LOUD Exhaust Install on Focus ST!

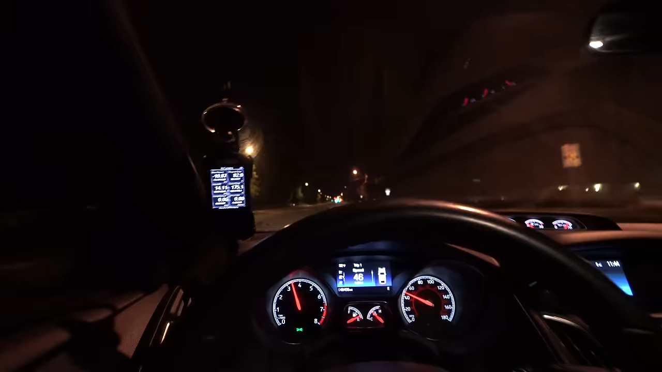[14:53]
and I can feel the vibration now in my feet in the pedals getting a little pops and bangs
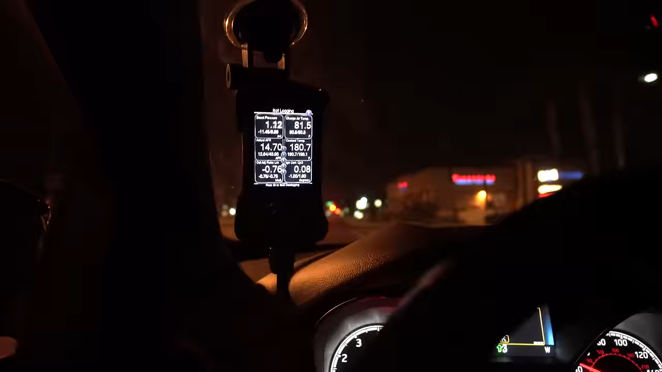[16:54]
oh this tune is a lot faster already oh wow yeah this thing drives nice now in all these maps you have two slots